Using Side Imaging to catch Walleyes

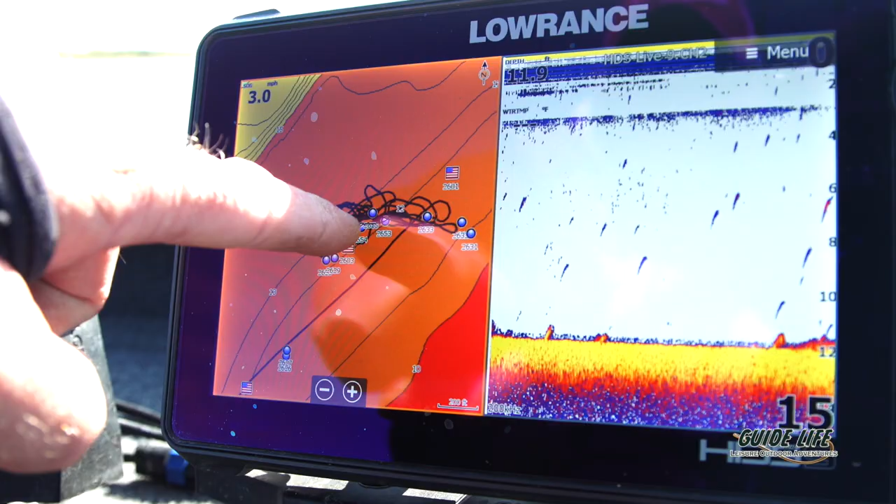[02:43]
So now as you can see the blue dots most of these are that grass to mud transition there's my trolling run right there right along the edge and that's where we've been catching these fish for the last hour.
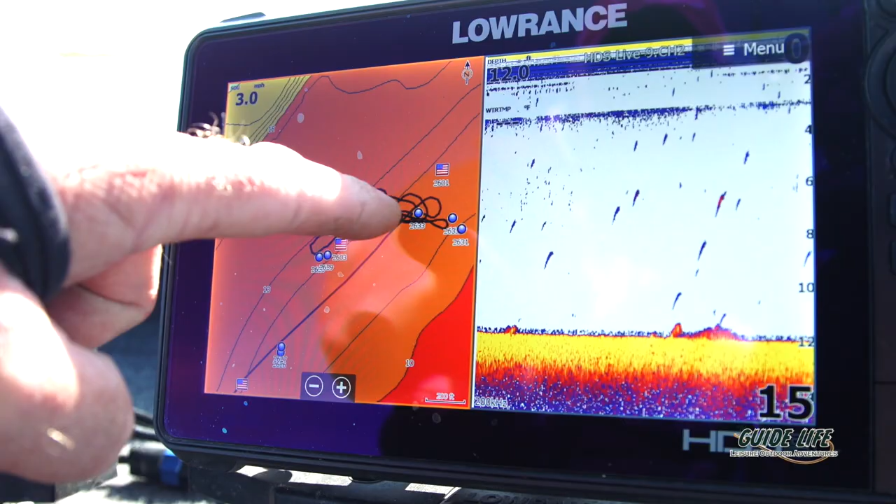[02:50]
It's really important to fine fine tune your electronics.